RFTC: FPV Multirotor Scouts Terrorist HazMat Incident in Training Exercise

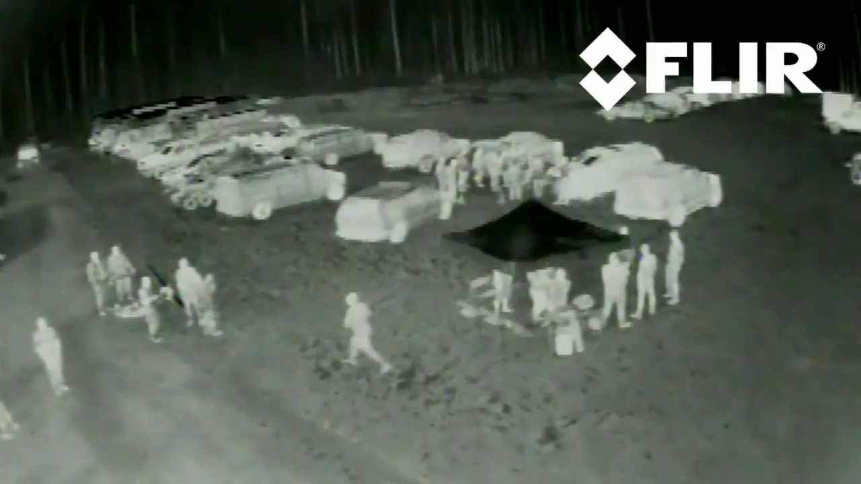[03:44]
chlorine leak So from a distance without ever sending personnel in there We can get a good idea if the tank is leaking or not
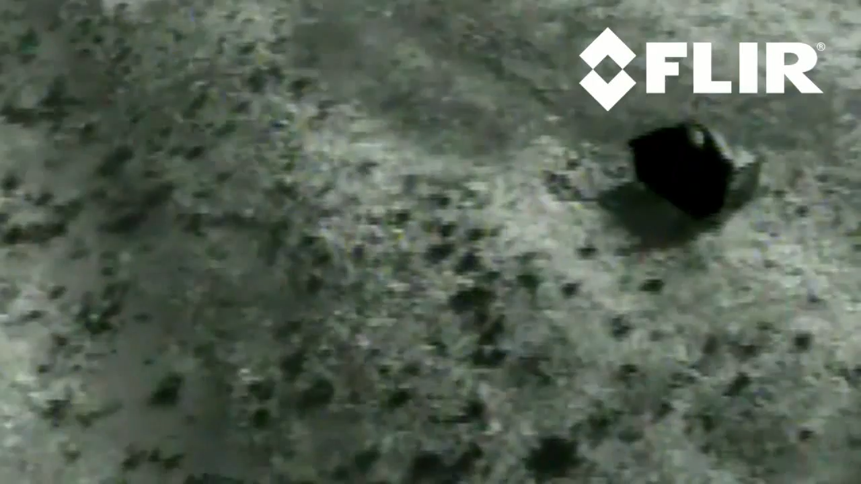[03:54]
From just a few feet away we could easily see the simulated leak However we were unsure whether or not the FLIR would be able to detect it When Raven was hovering high overhead
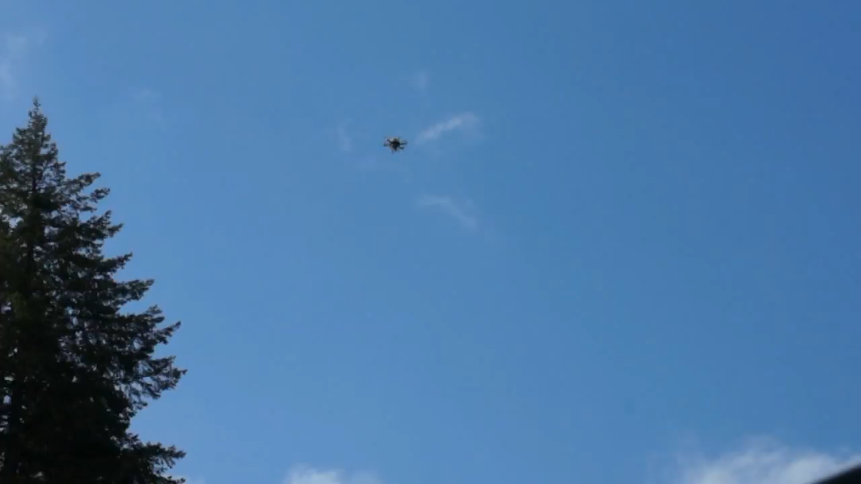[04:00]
She lifted off and moved into position
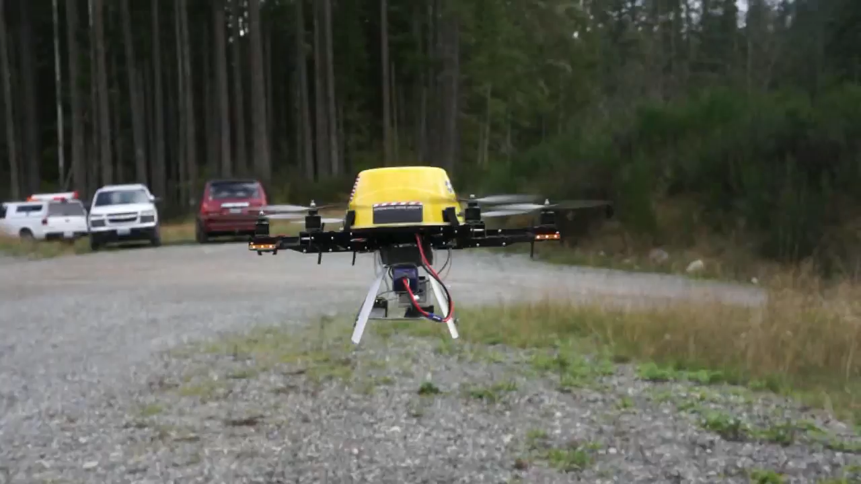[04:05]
Then Tekkenstein switched over to the FLIR
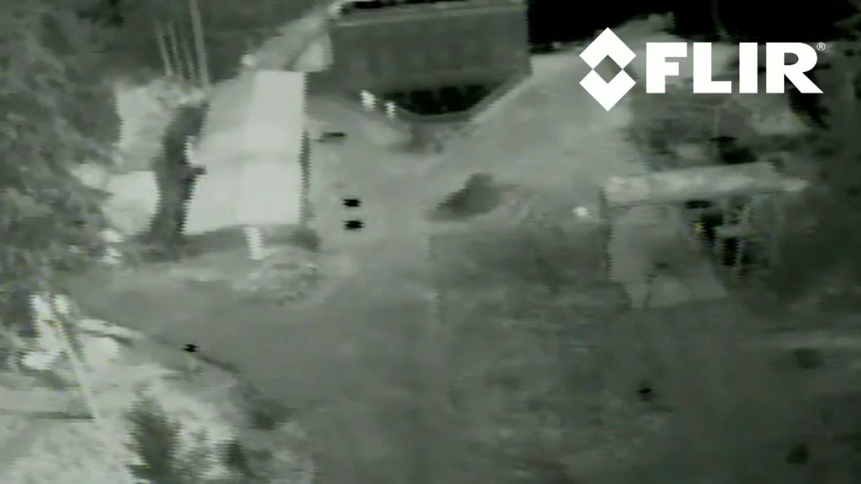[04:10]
The two black squares you can see at the center of the frame Are metal hatches to underground storage bunkers But just beyond them there is a small dark smudge The simulated leak from the chlorine cylinder In the